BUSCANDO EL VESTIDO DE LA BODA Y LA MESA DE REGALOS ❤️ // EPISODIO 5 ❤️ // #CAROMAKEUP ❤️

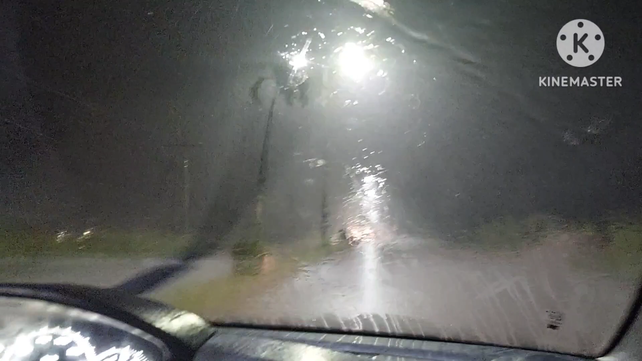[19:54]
Venimos saliendo de la casa de mi novio porque fuimos a cenar ahí unas ricas pizzas. La verdad que estaban deliciosísimas. Pero vean, ya nos agarró la lluvia. ¡Oh, cielos! por favor, hagan oración por nosotros para que lleguemos bien. ¡Ah! ¿Qué fue eso? Me voy a leer. Ah. Para acabarla de amolar. Ay, Diosito, que lleguemos bien, que no pase nada. Y de aquí a mi casa es como una hora. Y hay lluvia, amigos. Entonces, bueno, yo creo que aquí termino este video.